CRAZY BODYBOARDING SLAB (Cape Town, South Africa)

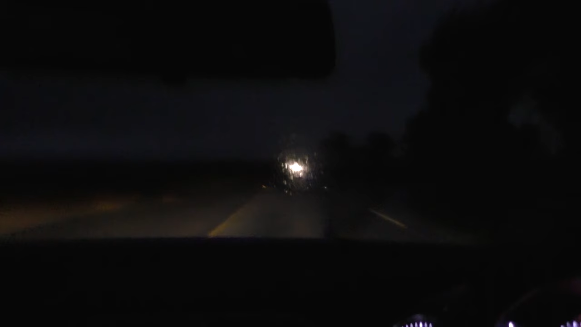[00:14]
Yeah, I've been driving that road for nearly 10 years now and that was probably some of the scariest driving I've ever done in my entire life. Pitch dark, raining, trucks in the way, that was nuts, man.